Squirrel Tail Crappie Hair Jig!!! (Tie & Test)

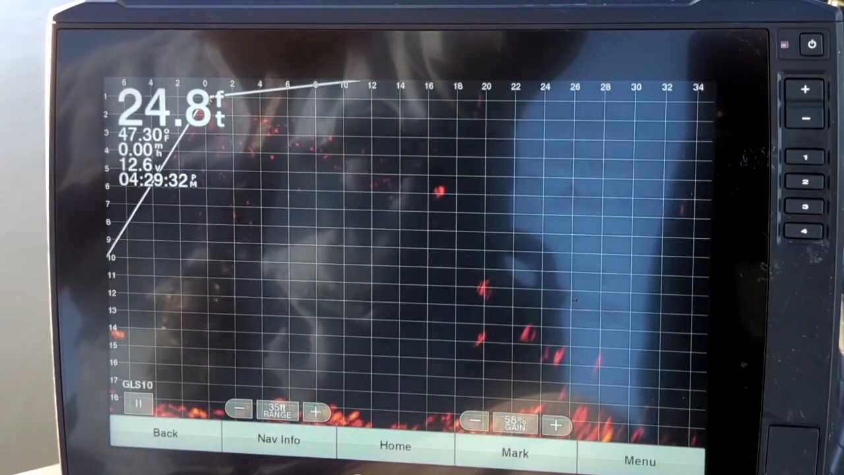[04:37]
On screen: depth 24.8 ft
Yep, there you are. There it is.
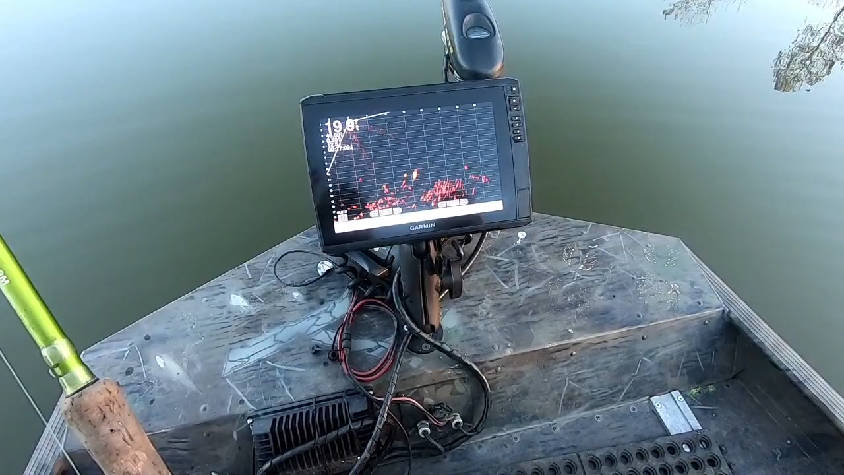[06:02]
All right, what we're doing, we're catching these perch in a deep hole. It's about 25 foot of water here off the
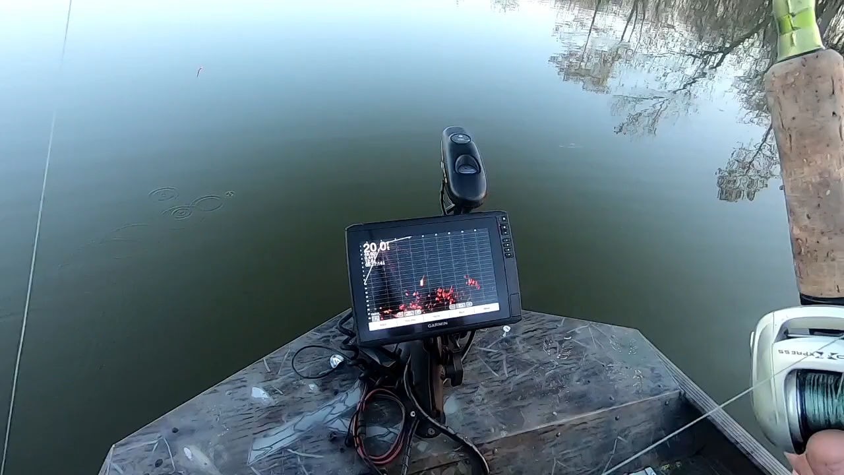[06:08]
Washita River bottom up by you.
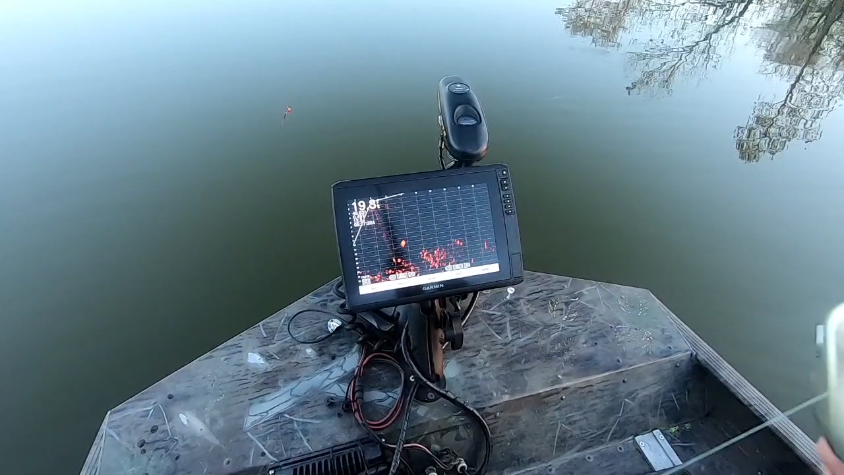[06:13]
And, you can see here, you can see these perch are schooling. There's a few perch in here. There's one right here we're watching, but I want him to come up off of this shad a little bit.
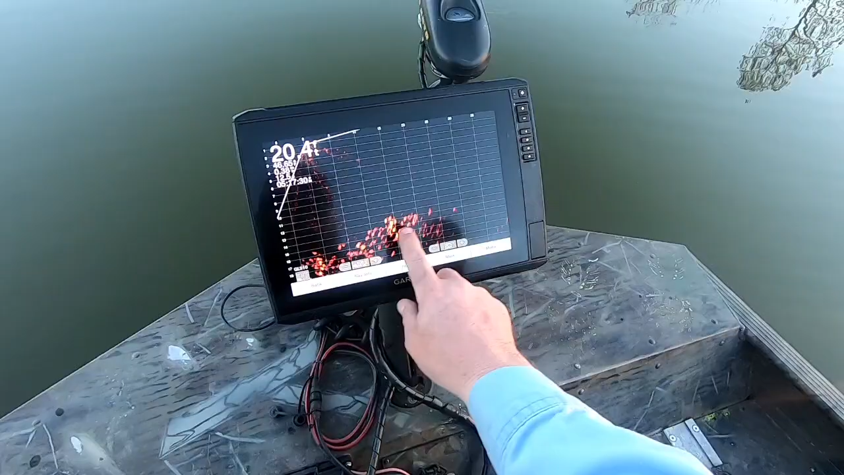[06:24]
There's some shad down in this bottom of this hole. And what we're doing,
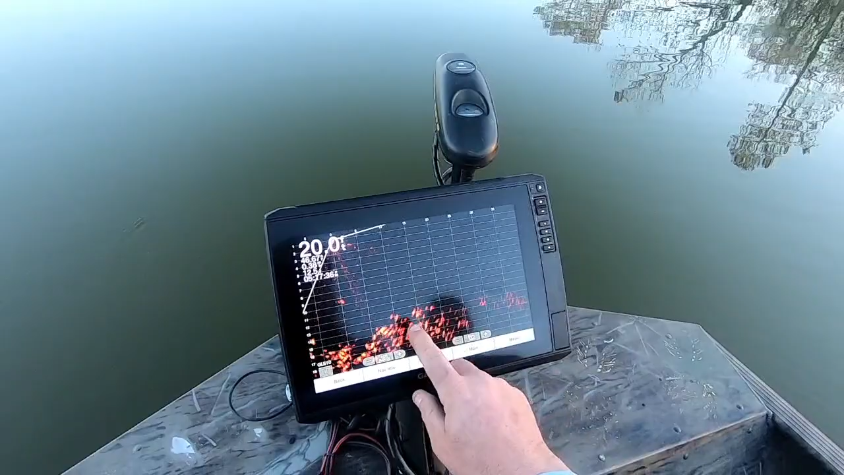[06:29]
we're catching these fish that are suspending up here. We're catching these.
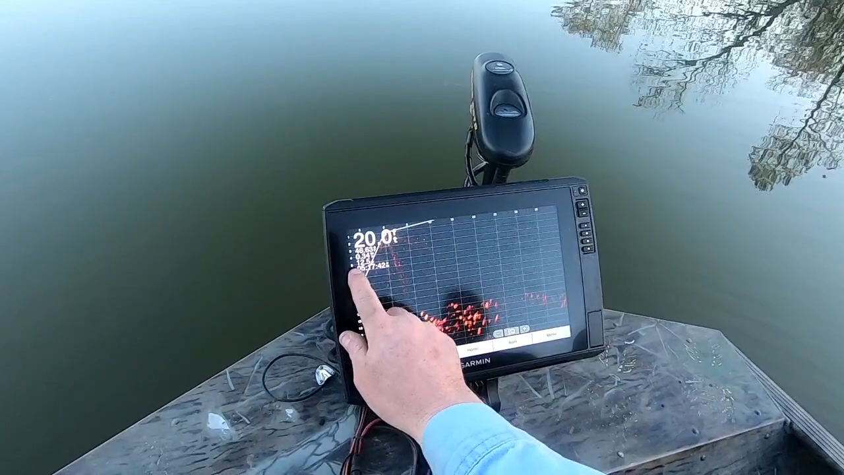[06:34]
They're anywhere from 5 foot down to about 12 foot here, just suspended above these shad.
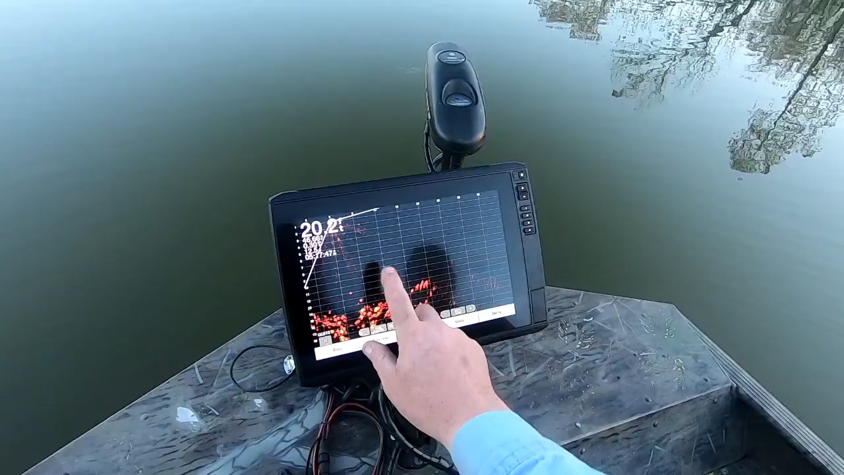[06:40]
Like that one right there, you can see that one. Let's see if we can get him to bite.
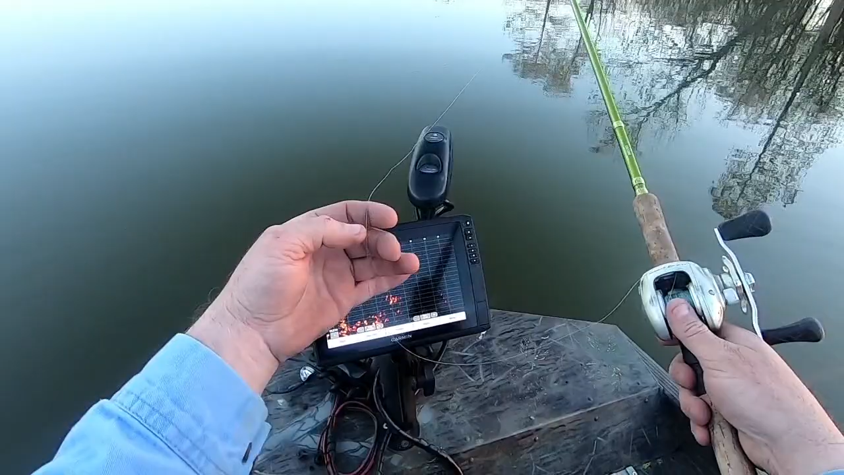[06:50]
And as soon as I dropped a jig on him, he went right back down in the shad.
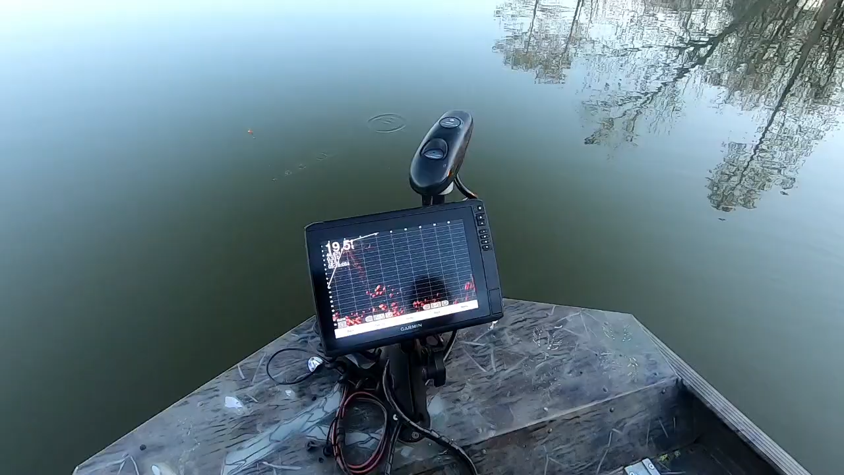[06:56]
And what I've found, if they're down in that shad, you can't hardly get them to bite.
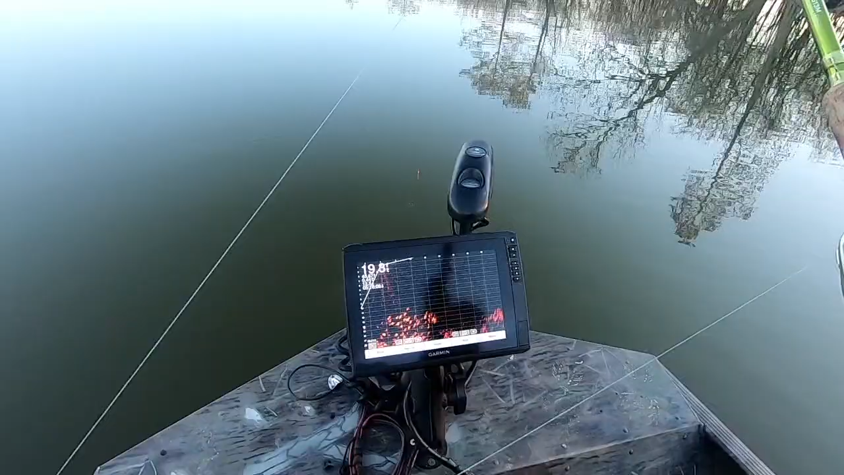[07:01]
Like they just won't commit to the jig as easy or whatever. But we're looking for those ones that are suspended up high, like this guy right here.
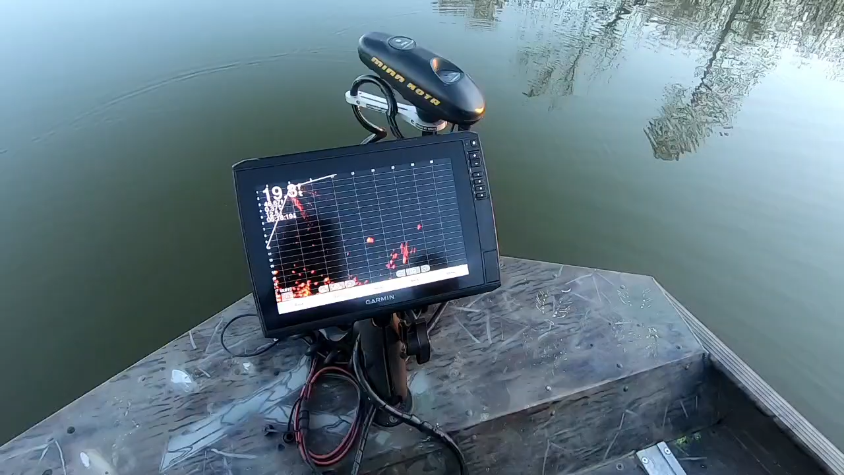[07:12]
He's catchable if he stays up there. Catchable. Hit him now at 25. If you miss him, then I get him. Yeah, chunk it now.
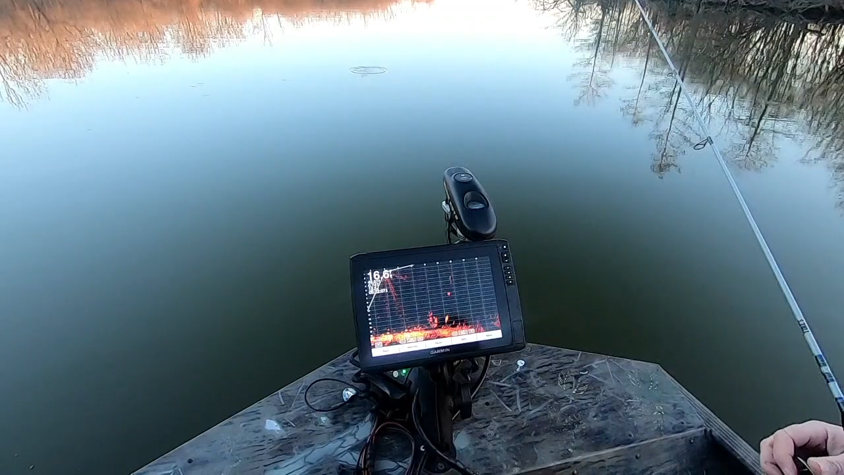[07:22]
You're on him. Get ready. He's coming. He sees it. Up.
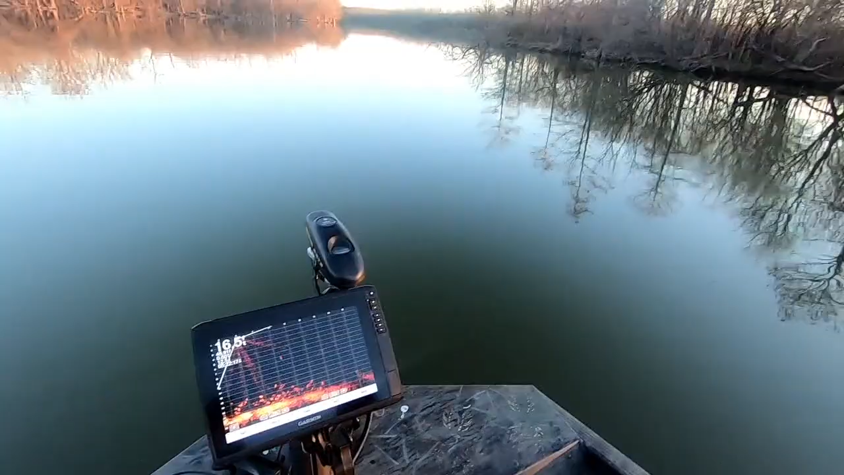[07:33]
Got him? Yep. Oh, it's a big one. It ain't if you don't get him in the boat. I got him.